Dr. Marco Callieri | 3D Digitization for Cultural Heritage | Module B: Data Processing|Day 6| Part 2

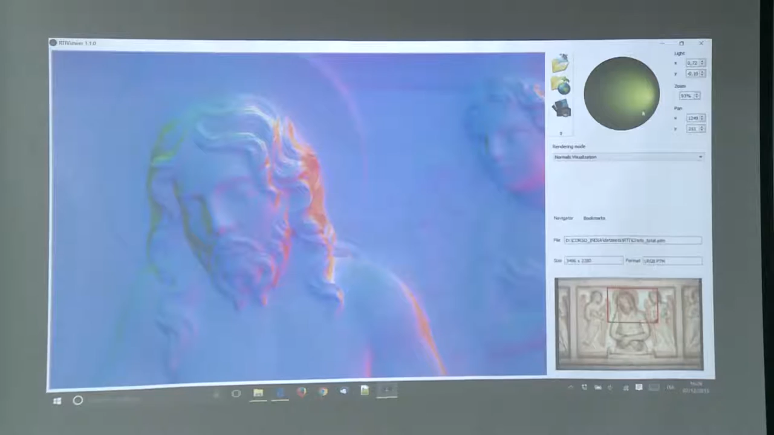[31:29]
a representation of the of the of the geometry
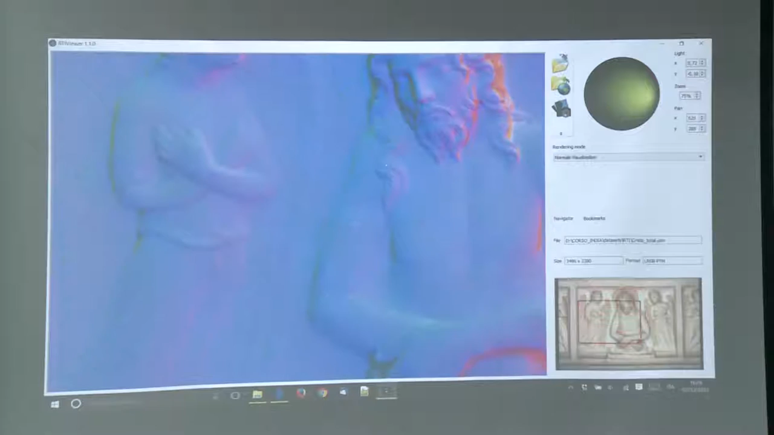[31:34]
which again is not contained here we don't have an explicit geometry this is an approximation on
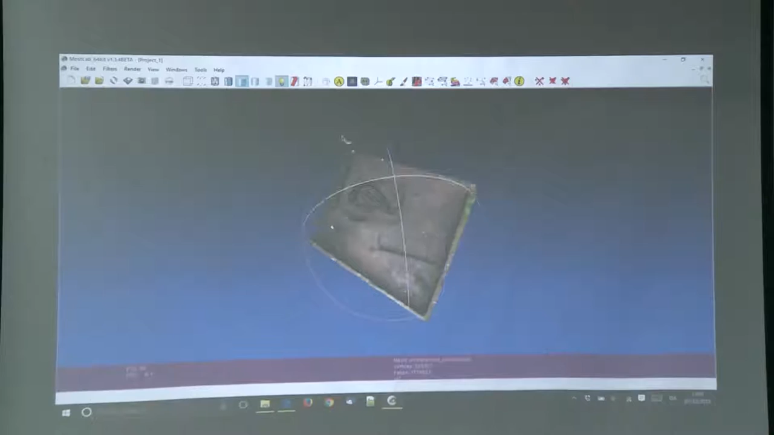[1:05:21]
not in any reference system if I look at the axis
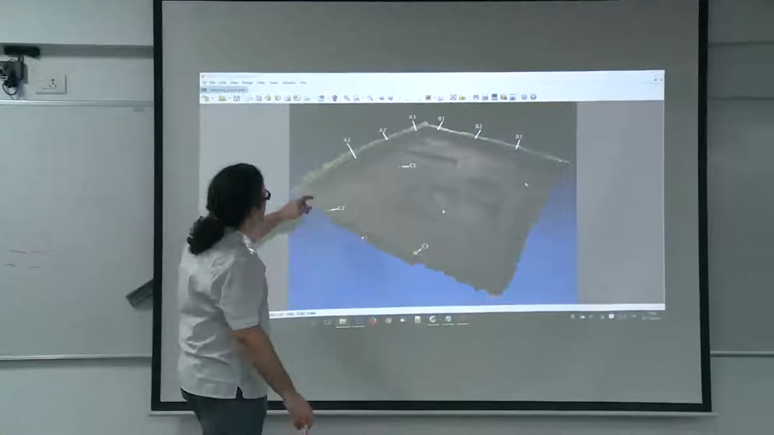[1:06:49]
these points here is point a1 this is a2 this is a3 and so on
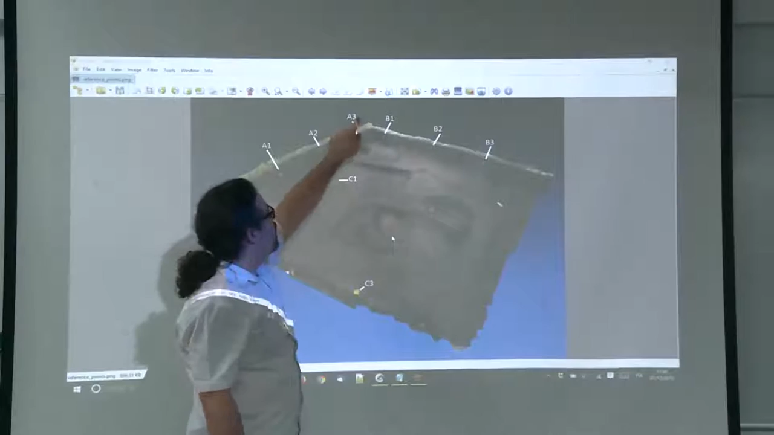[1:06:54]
the point that we are searching is the centroid
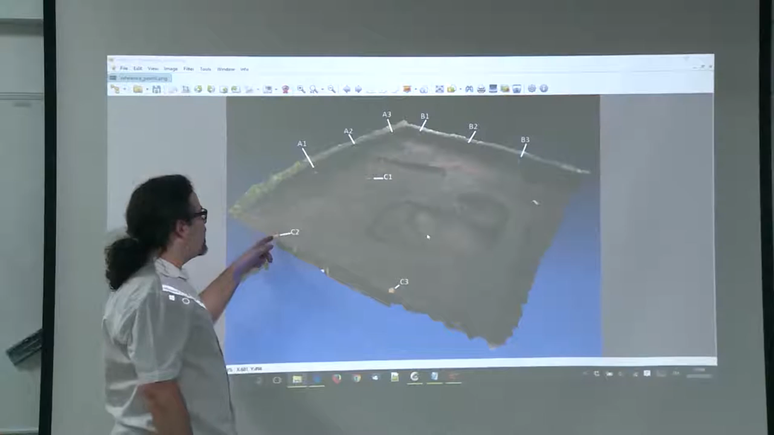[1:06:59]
of this colored area it may not be the centroid it may be the topmost point in this case normally it's written here so when people use markers like just a piece of plastic like in this case or these these are
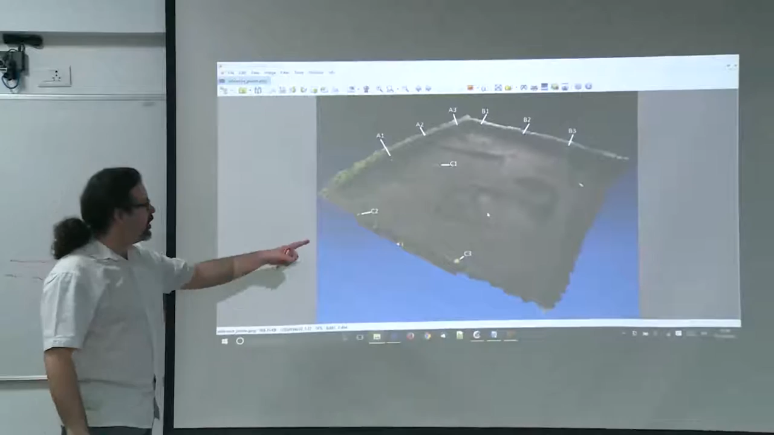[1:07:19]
you know when construction work and you have the metal spike they sometimes put a plastic cover on top of it
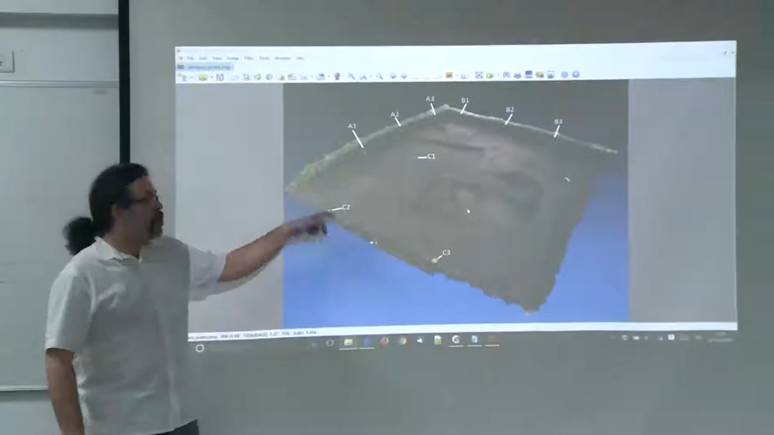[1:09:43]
may pick point on the geometry that has to move and then you enter xyz coordinate in another window and then
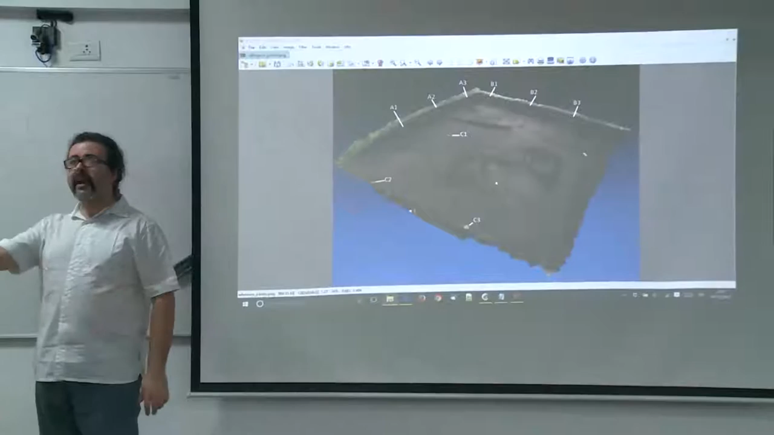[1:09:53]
there's a way to calculate the rototranslation I will show how it happens inside mesh lab
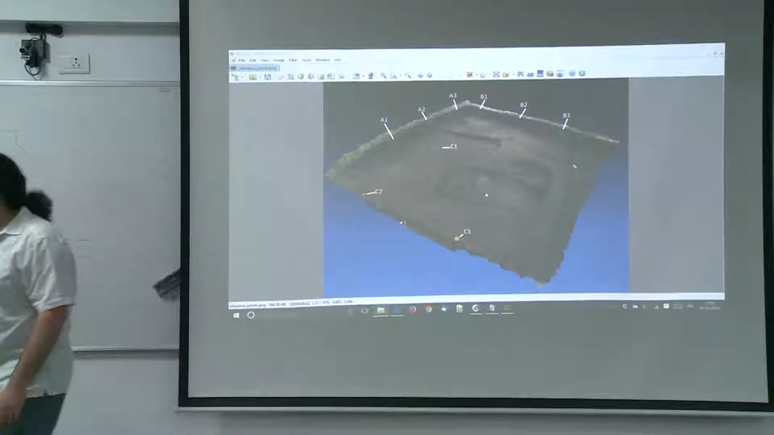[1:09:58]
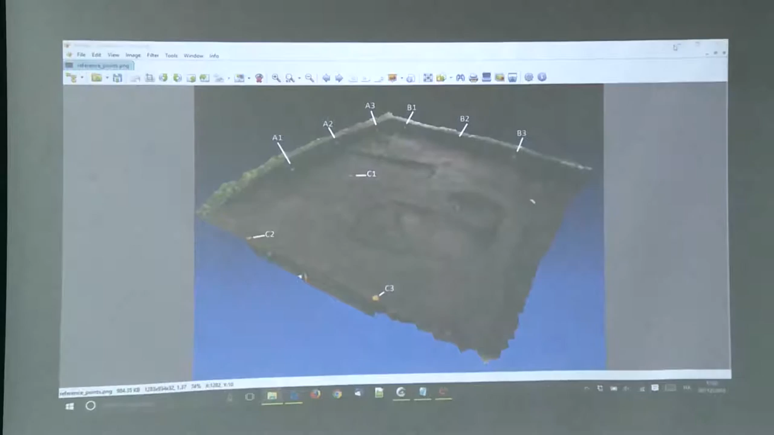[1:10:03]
which is I've loaded my points here I loaded my 3D model here I display points so it's slightly faster
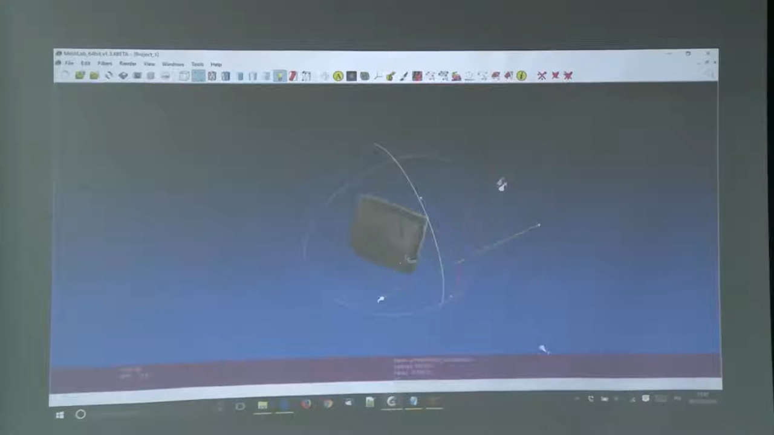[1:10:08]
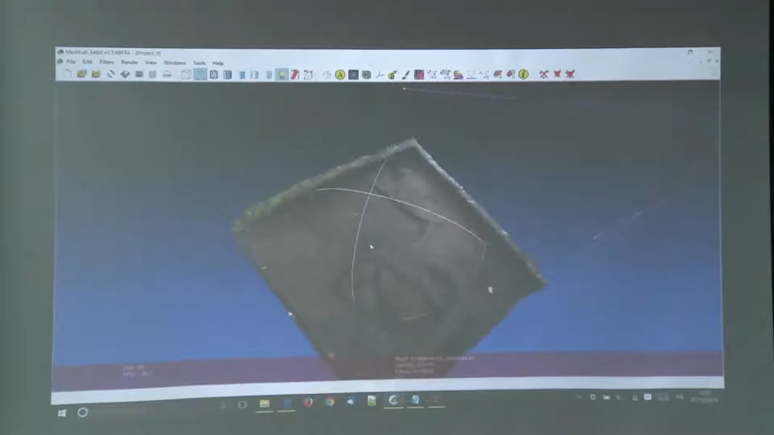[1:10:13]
and I want to reference it the icon is this one reference scene
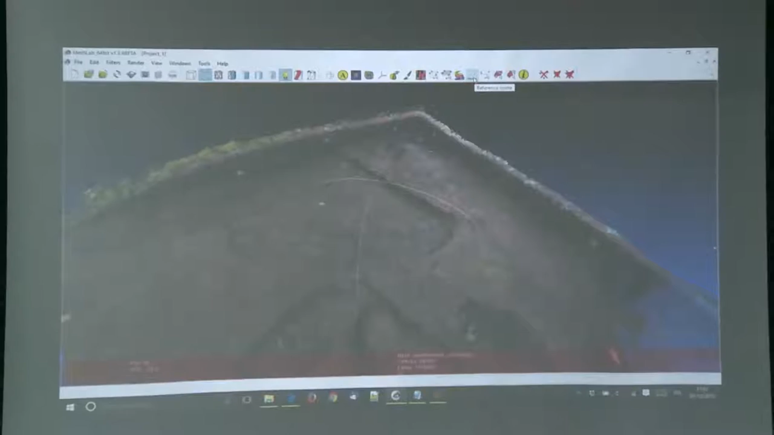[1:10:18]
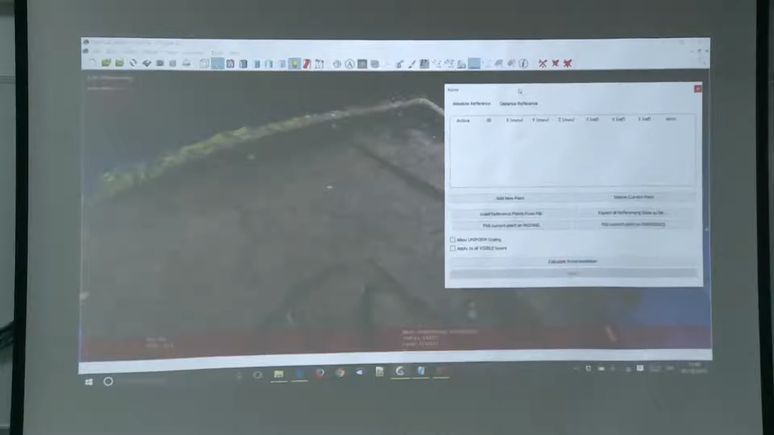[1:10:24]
now I have again an interface that let me pick points and create new point so I can add a new point that automatically gets a name
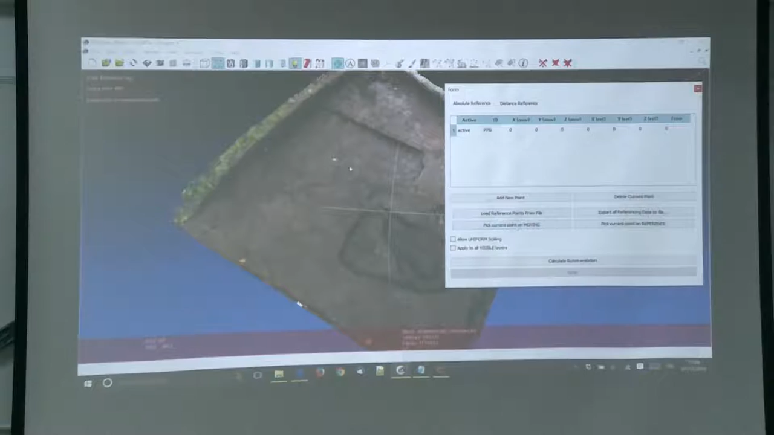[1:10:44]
and if I select it I can pick the current point on the moving one so now I have picked my point I don't like it